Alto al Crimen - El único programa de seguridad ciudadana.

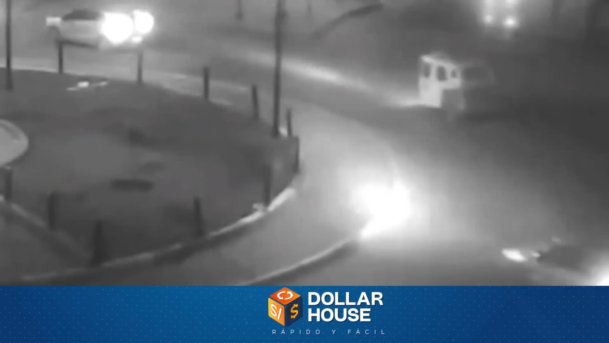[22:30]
Él cree que es pista recta, pero cuando se da cuenta del monumento que se le atraviesa,
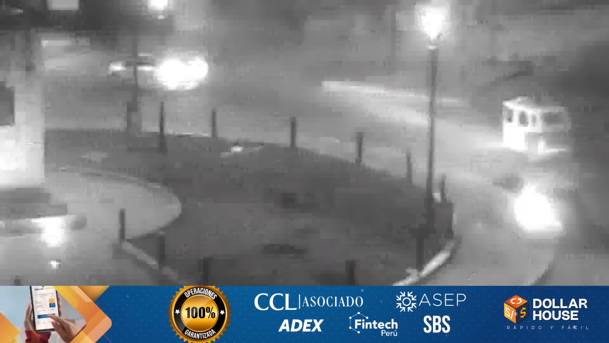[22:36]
intenta esquivarlo, llevándose de encuentro la mototaxi.
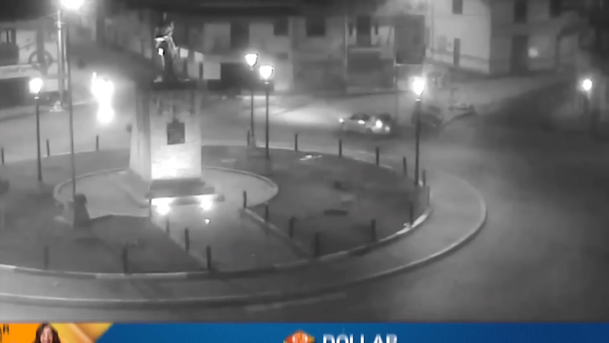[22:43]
La suerte estuvo de su lado, pues nadie salió lesionado. Pero como algunas son de cal y otras de arena, los policías llegaron a la escena.
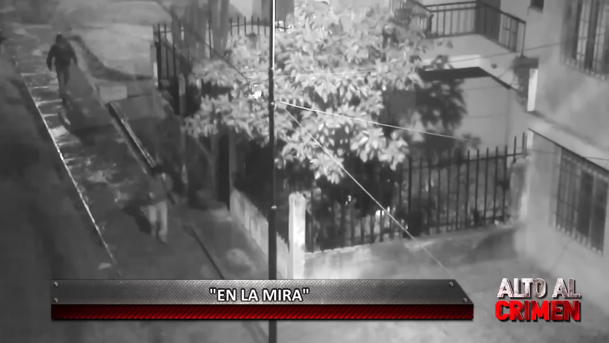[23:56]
El jovencito aparece por la calle en una actitud muy común de esta generación. O sea que viene con el celular bien prendido de la oreja.
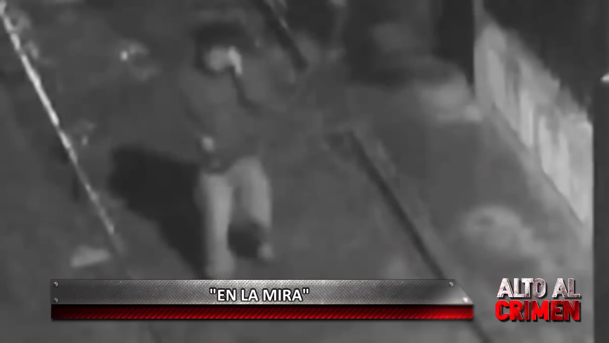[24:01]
Y es que el telefonito es una necesidad.
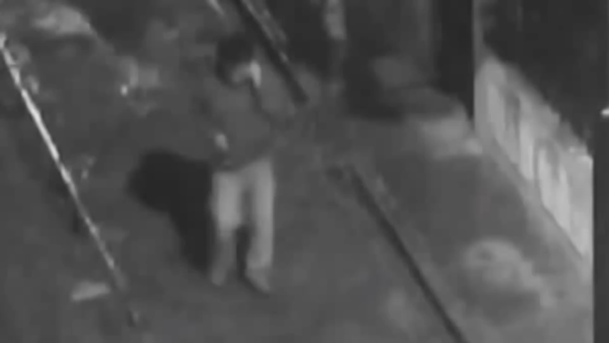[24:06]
Pero note que detrás de él hay dos sujetos, ambos ubicados a cierta distancia.
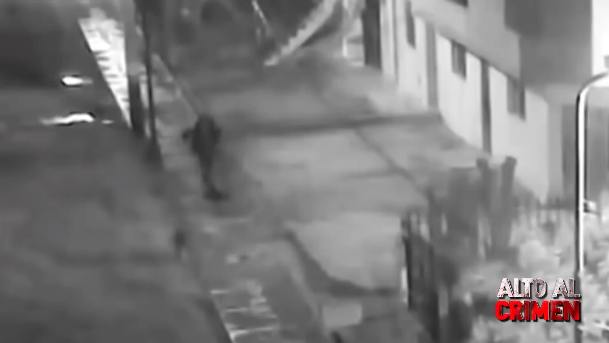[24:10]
Como el muchachito sigue pegado al celular, para los chorizos es la hora de actuar. Uno corre para el arrebato, aunque ambos terminan jaloneándose un rato.
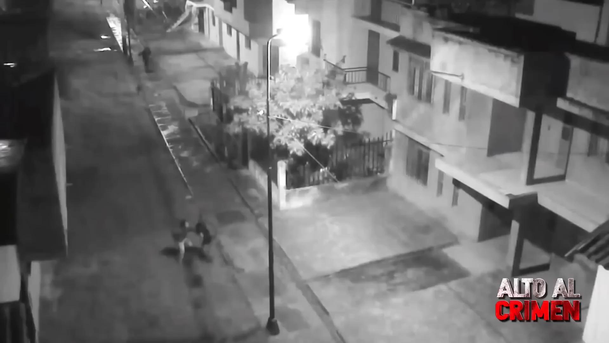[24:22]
Lograda la sustracción, ambos delincuentes corren al encuentro para fugar luego en distinta dirección.
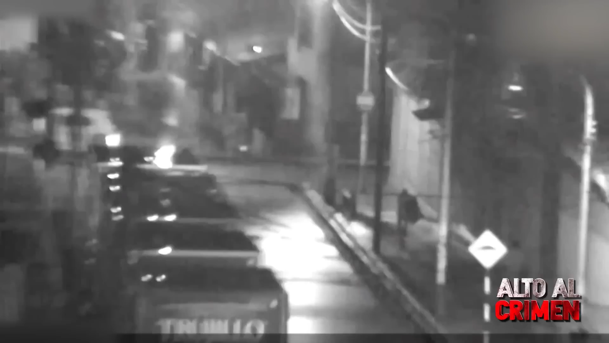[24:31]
Segundos después, uno de ellos aparece poniendo la casaca al revés.
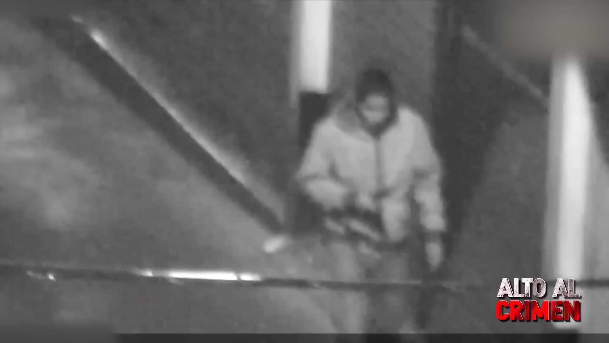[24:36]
Como este tenía el celular robado, los serenos lo detienen por chorizo y arrebatado.